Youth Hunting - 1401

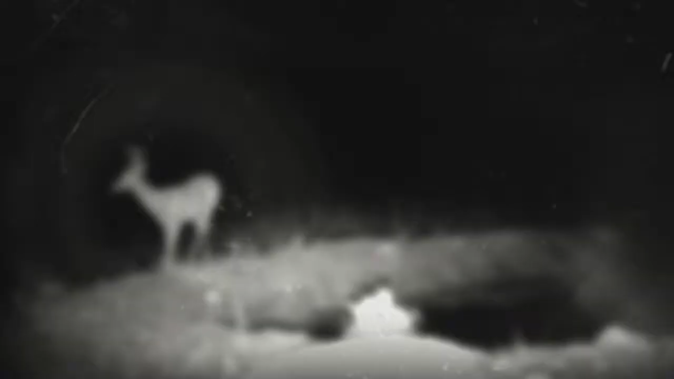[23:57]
Retina low-light sensitivity captures stunning nighttime imagery out to 100 feet.